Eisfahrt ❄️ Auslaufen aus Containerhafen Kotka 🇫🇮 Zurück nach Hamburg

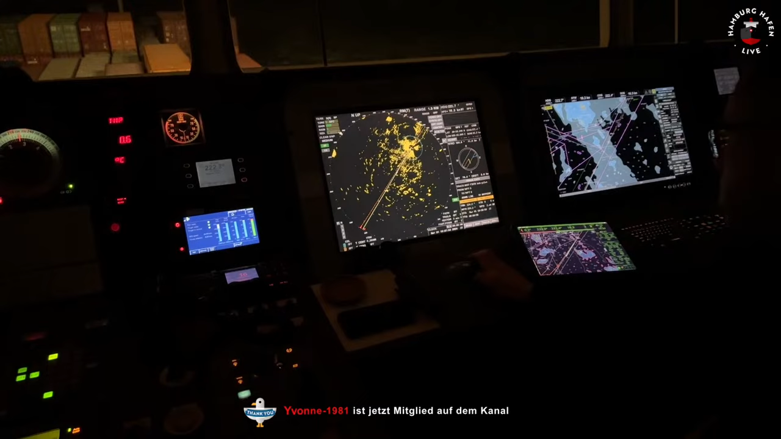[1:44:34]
ist das links schon der Lotse?
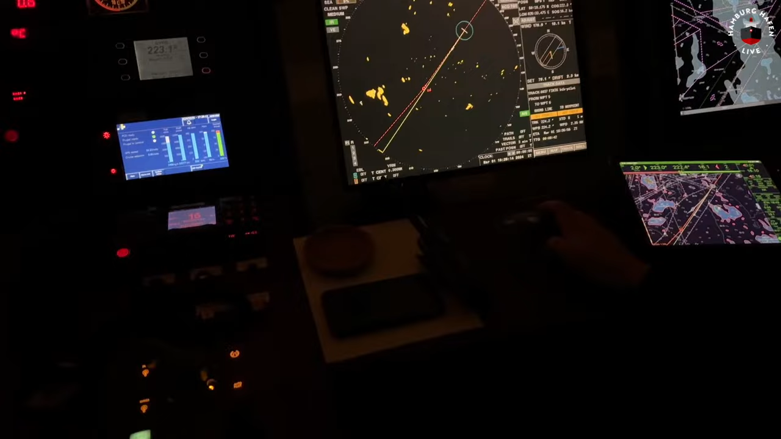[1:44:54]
Wo denn? Auf dem Radar. Das Dreieck.
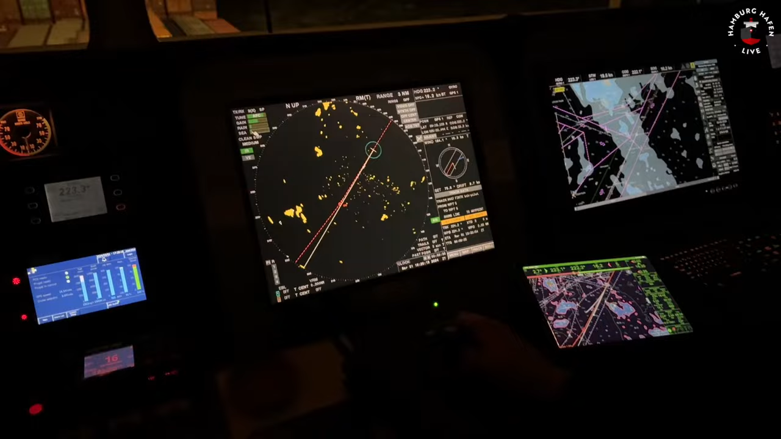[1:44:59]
Das hier? Ja. Das ist hier diese Insel und dann.
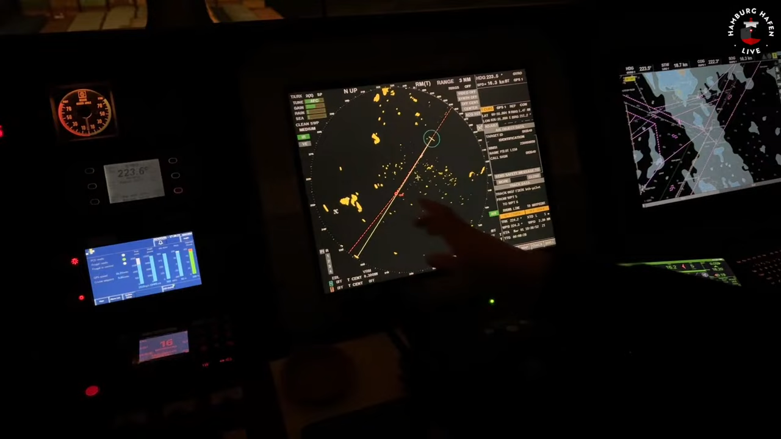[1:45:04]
Da kommt der Lotse dann aus dem Windschatten quasi. Ja, das haben wir ja gestern auch schon gesehen. Der Lotse, der wartet und fährt dann also wirklich nur die kürzeste Strecke. Aber das nehmen wir auf jeden Fall noch mit.